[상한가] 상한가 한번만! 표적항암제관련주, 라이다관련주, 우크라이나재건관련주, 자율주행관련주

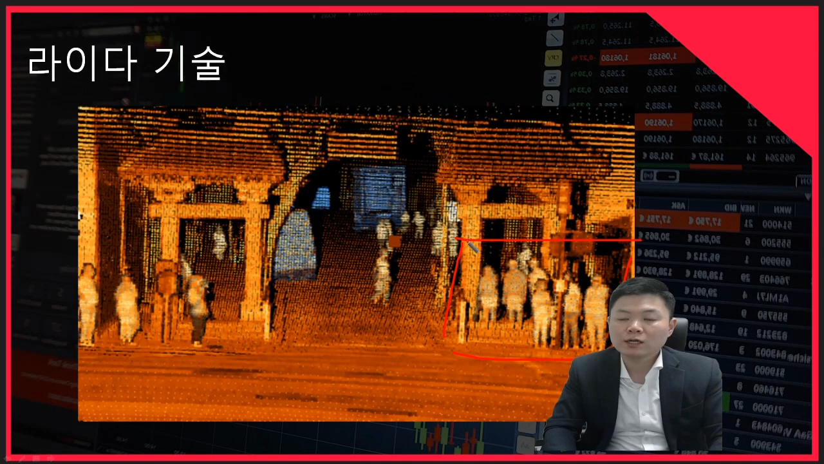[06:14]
들어오는 것을 읽어내는 기술을 바로 우리가 라이다라고 한다 그렇게 알고 계시면 될 것 같습니다 자 그리고 이렇게 실제로 주행할 때도